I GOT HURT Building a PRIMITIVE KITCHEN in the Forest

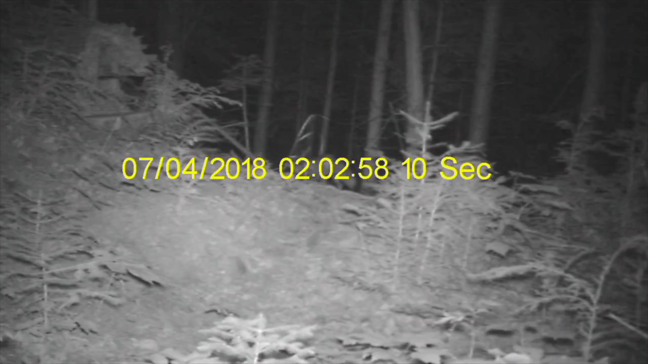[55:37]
And then there's another wolf that couldn't get a really good identification on it, except that it has a big bushy tail,